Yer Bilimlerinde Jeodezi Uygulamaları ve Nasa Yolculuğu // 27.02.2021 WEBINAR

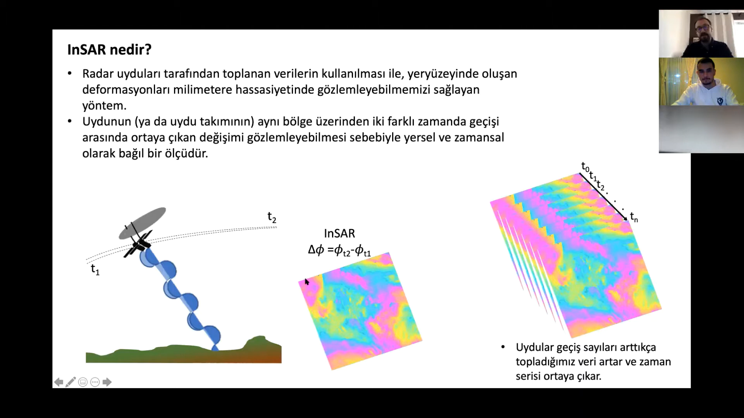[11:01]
Bunu ikiden fazla yaptığımızda ise bu geçiş sayılarını arttırdığımızda ise bir zaman serisi ortaya çıkartıp bu zaman serisini kullanarak bir deformasyon trendi belirleyebiliyoruz. INSAR konusu özellikle size başka bir görüntü gösteriyordum genelde ama özellikle dün çıkmış olmasından dolayı beni de çok heyecanlandırdı.